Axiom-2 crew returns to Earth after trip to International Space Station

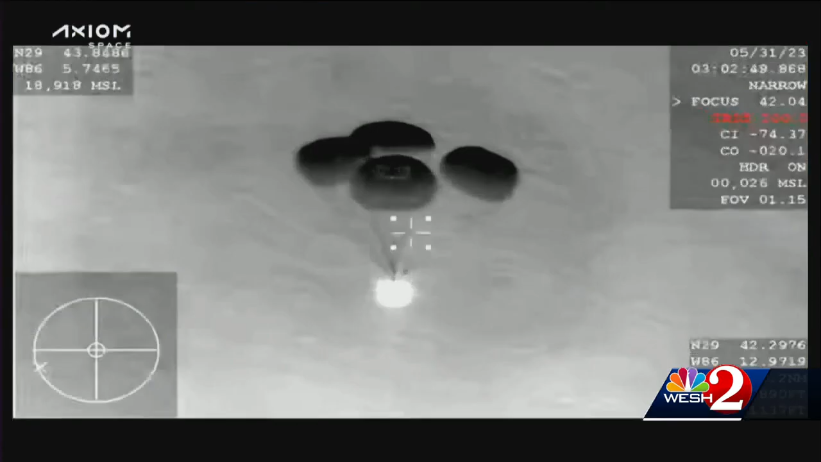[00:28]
Let's take a live look at that picture in full so we can see when they are getting closer to the water, especially with the night vision camera.
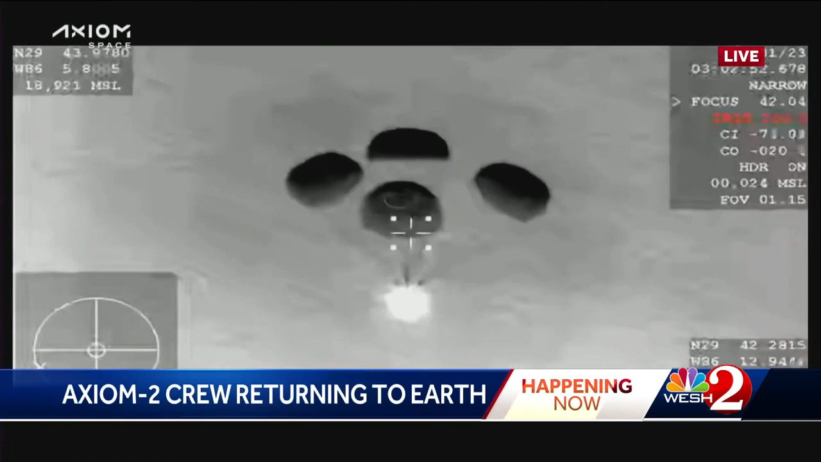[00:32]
You can't really tell. Well, we know it's off the coast and we know it's near in the Panama City area. And that's where they usually have tried to start to collect them. And with the parachutes all coming together, let's take a listen in and see what they are saying from Axiom 2's control room.